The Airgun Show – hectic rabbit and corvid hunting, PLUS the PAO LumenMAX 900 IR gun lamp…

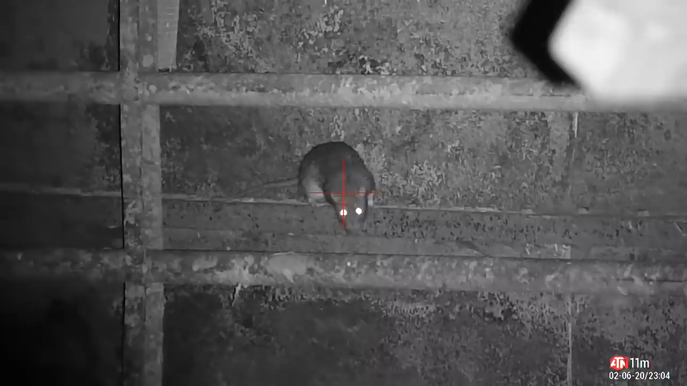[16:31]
That's going to make this extremely handy if you decide to switch to a night vision optic in the future. So that's the PAO LumenMAX 900IR hunting lamp system from the Shooting Party.